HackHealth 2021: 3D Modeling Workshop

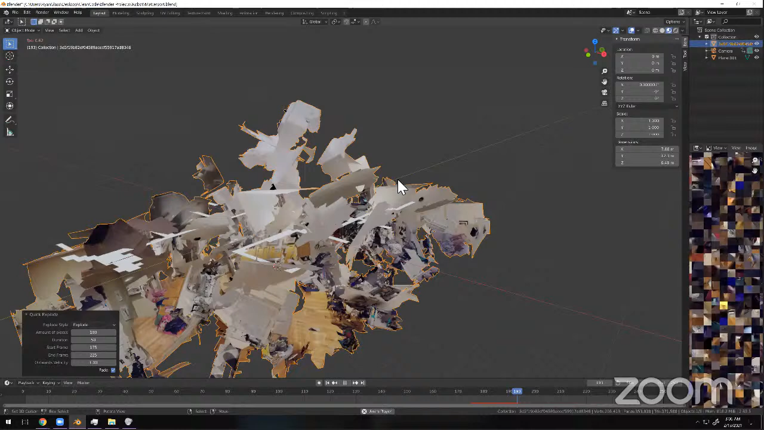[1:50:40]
Let's do that. I mean, right now I'm just using the default settings here. Go away, Zoom. I don't need your little GUI blocking my view.
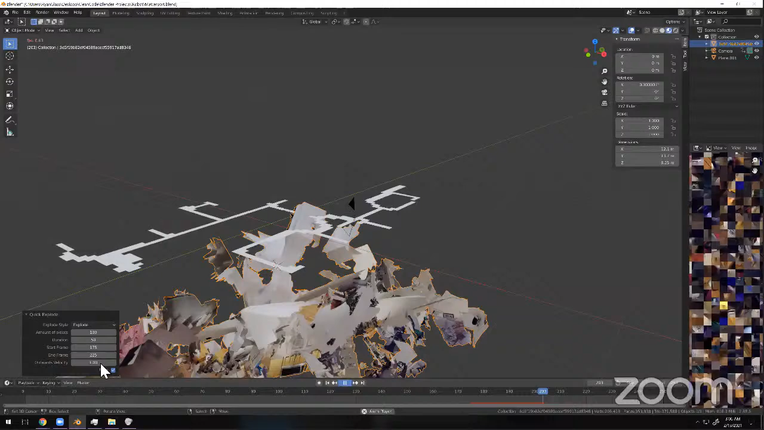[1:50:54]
Okay, so let's create outwards velocity and make that.
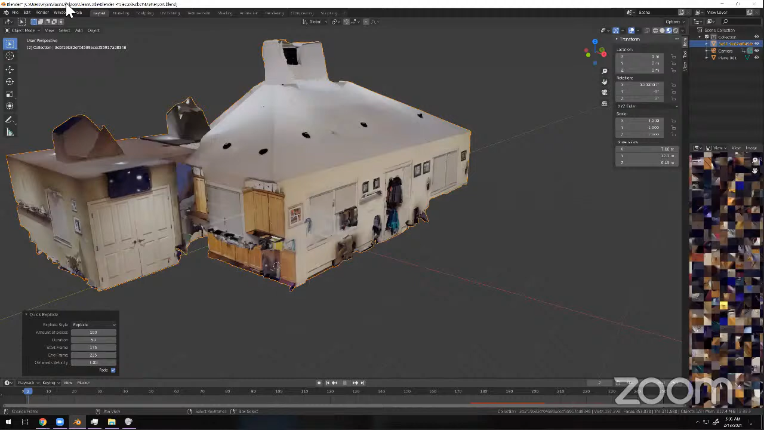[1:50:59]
Okay, first of all, before I do any of this, I'm going to reopen this. I'm going to decimate this because, again, lots of vertices are slow. So I'm gonna go back into properties over here.
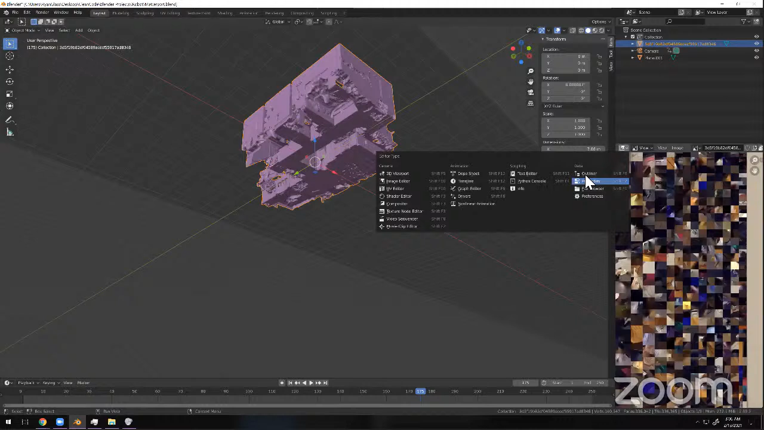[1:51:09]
Because remember how like Blender's has a wonderful user interface, in case you didn't know. Every single little pane here can do whatever you want it to whenever you want it to, which makes it very different from most interfaces. It's completely modular. So if I want that properties modifier, I could put it over here, or I could put it up there, I could put it on the side.